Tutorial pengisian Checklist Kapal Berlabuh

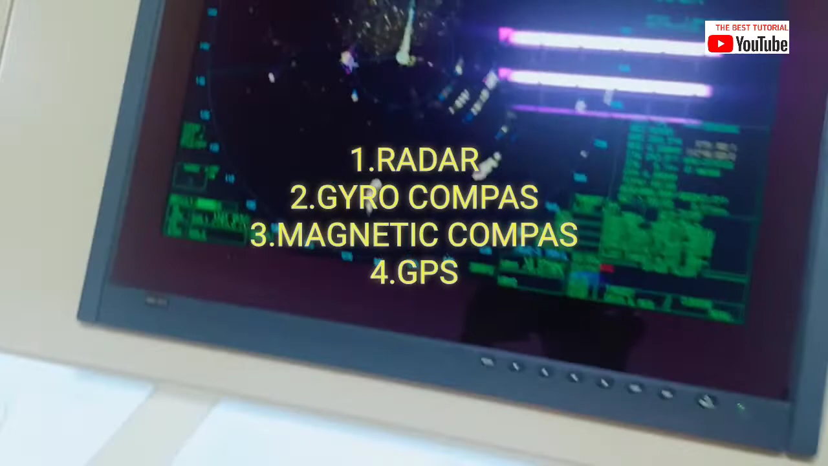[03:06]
data-data tersebut kita bisa ambil dari Radar Seperti ini Kita bisa menentukan Baringannya dengan menggunakan
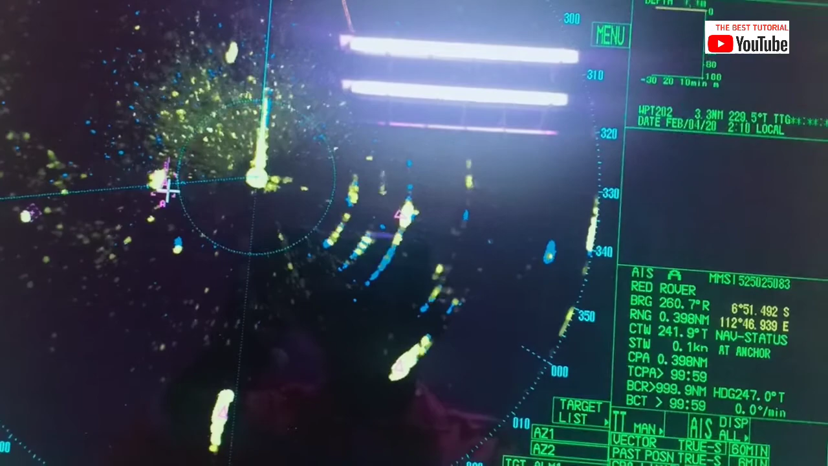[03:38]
yang paling dekat pada posisi kita Jadi di sini sudah ada Jaraknya
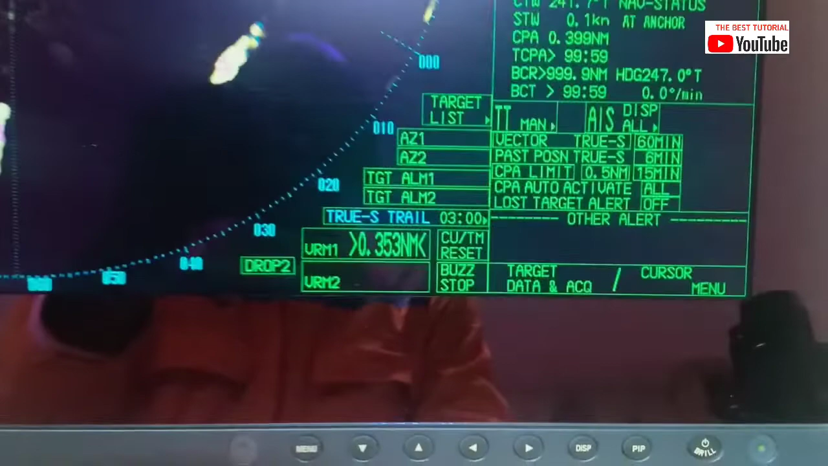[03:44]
0.3 5 ini Cable ya
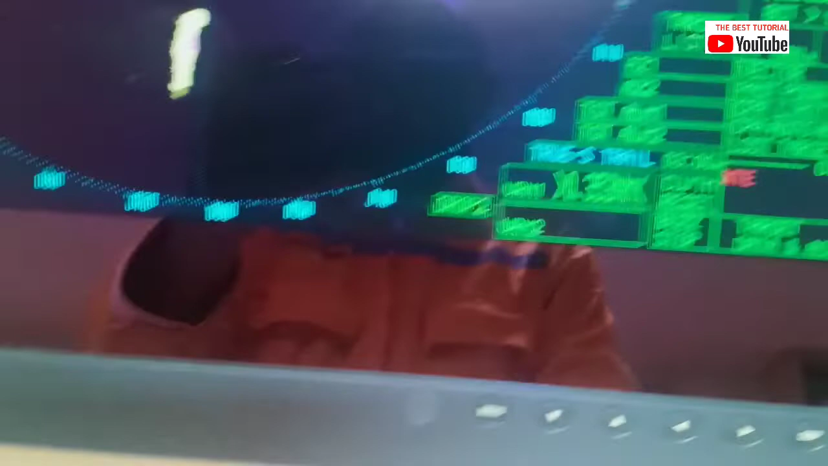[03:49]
Kemudian ini Baringannya Jadi kita akan menuliskan ke
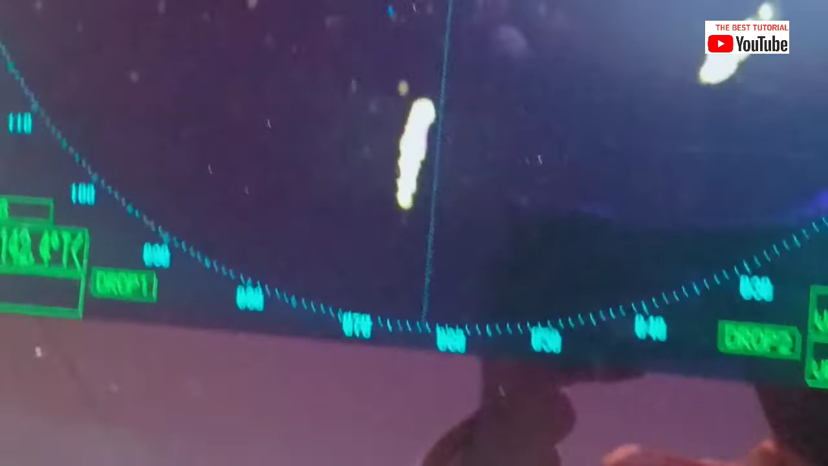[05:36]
142.4 derajat Dengan jarak 0.353 Kabel
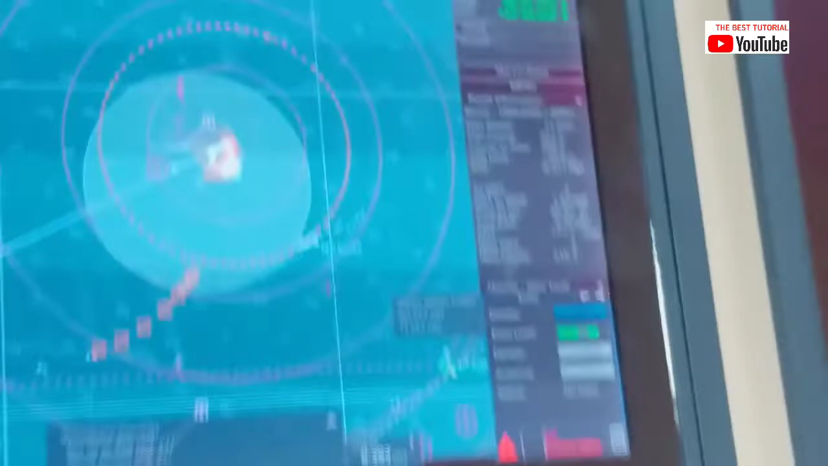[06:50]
Lingkaran puter Kapal kita Kita bisa memantau Kapal kita tetap berada pada posisi Atau ada Mungkin dia bisa larat Pada
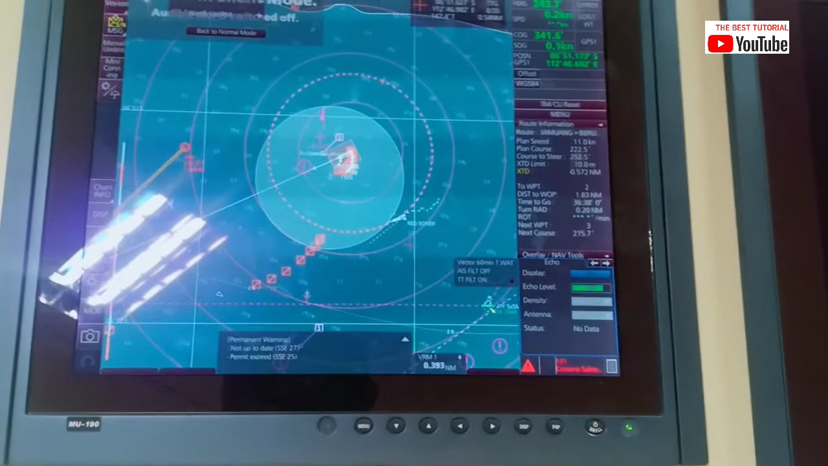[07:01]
saat Cuaca Buruk Seperti angin kencang Ya Kita kontrolnya lewat sini